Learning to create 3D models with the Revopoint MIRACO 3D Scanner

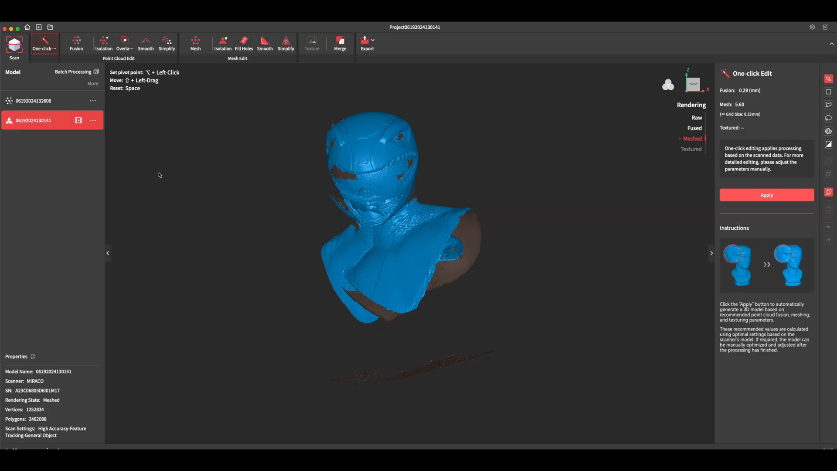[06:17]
We can see the first model first attempt I did, and it's a pretty sloppy.
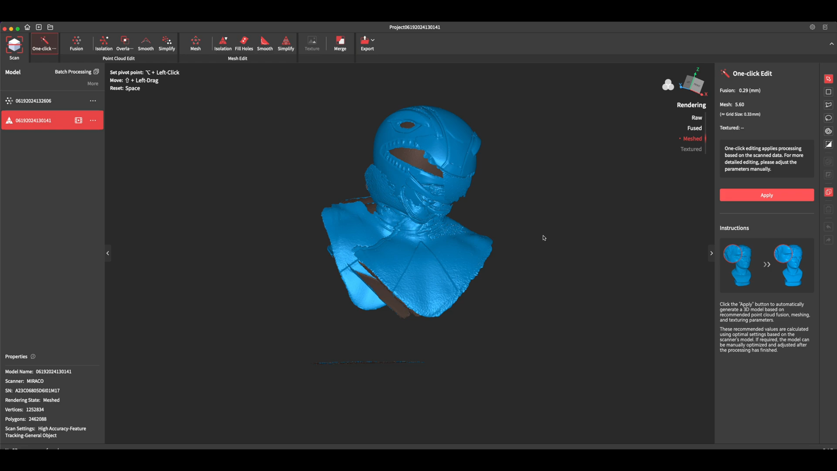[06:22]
This is the software that's actually on the computer. And this is the second model.
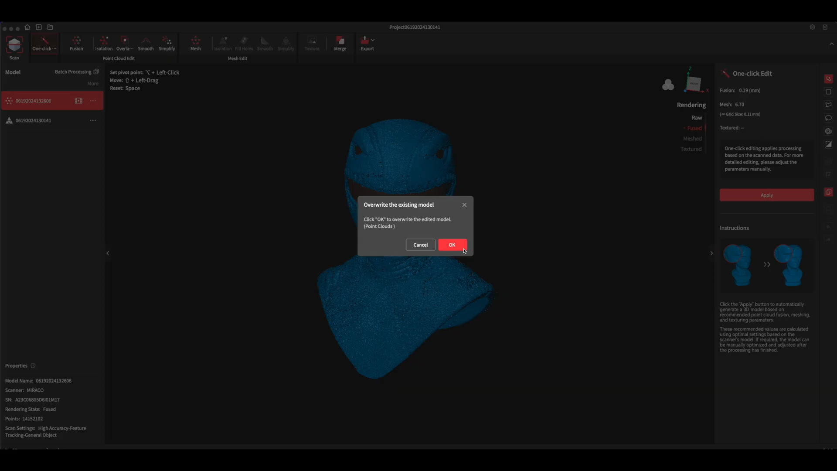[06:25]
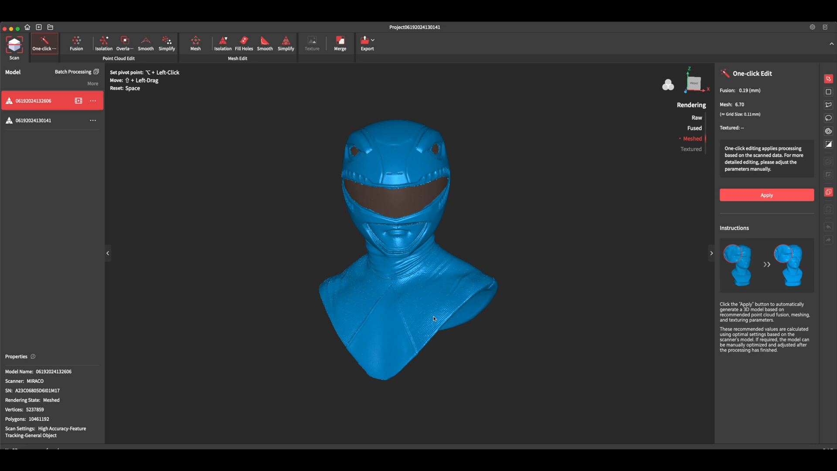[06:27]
I'm going to go ahead and have it compiled into a kind of a finalized version of it here. It is looking much cleaner.
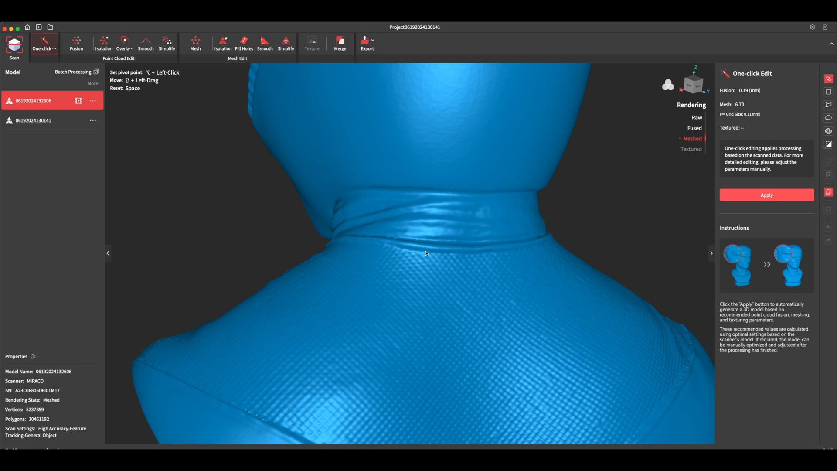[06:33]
And there's some of those details I mentioned on this particular model that had a texture on the surface of it and a few holes just from areas that I didn't scan properly.